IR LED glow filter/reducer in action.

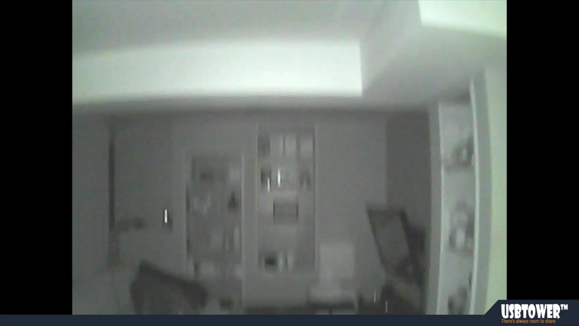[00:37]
Okay, this is night vision with the filter on. And next we are going to take a video of what it looks like on the outside. So the ARglow filter has small impact on the night vision of the camera,